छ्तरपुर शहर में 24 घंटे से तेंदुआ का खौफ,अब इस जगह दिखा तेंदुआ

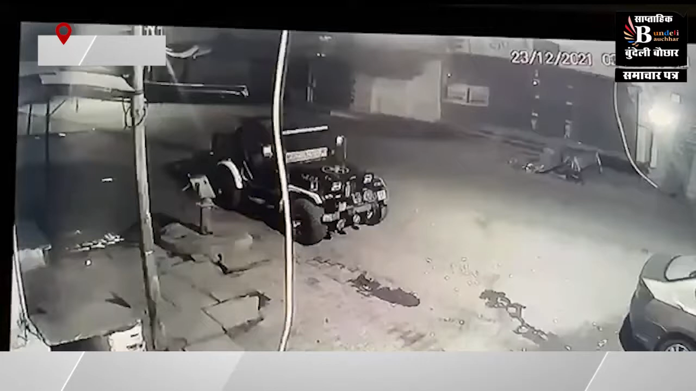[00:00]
ये देखो ये गोरदांडा की तरफ चला गया,
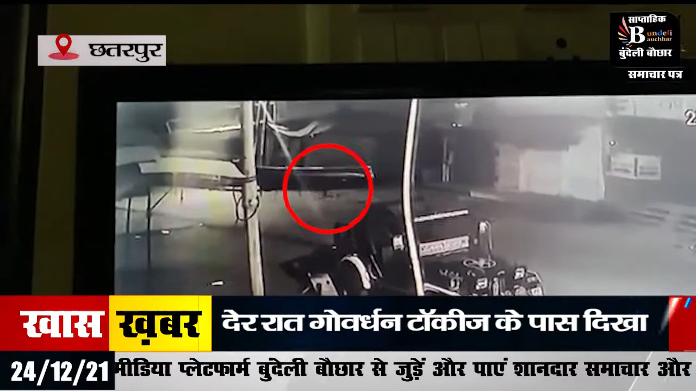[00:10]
ये चला गया, ये ऑटो निकला। अरे
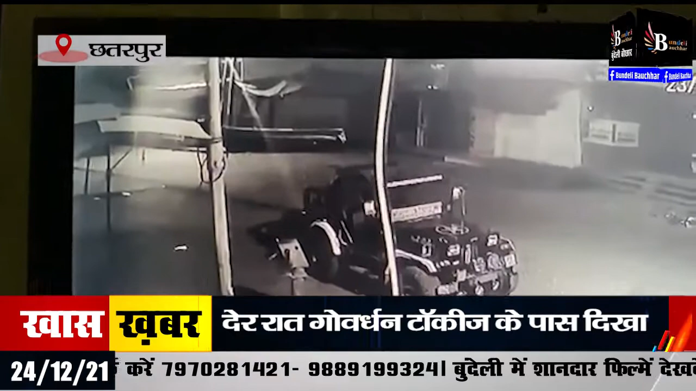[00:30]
ये गोरदांडा की तरफ चला गया, ये चला गया, ये ऑटो निकला।